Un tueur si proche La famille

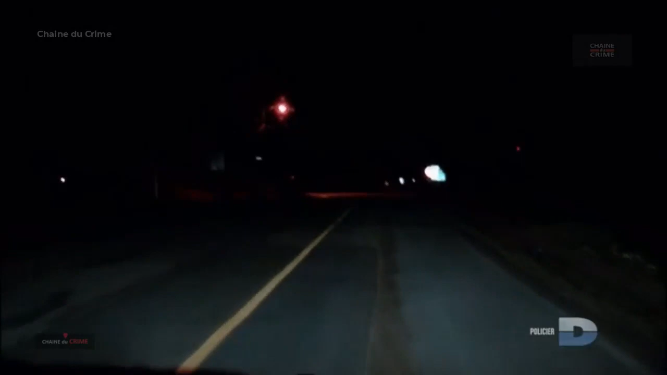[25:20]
Yvon stationne sa voiture à l'arrière de l'immeuble où Mathieu et son père
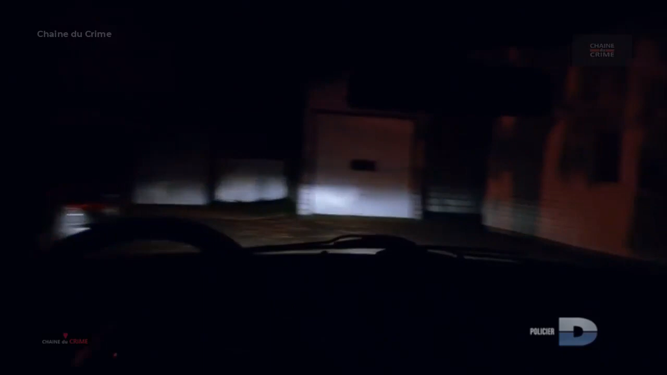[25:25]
habitent et s'introduit dans l'appartement par la porte arrière.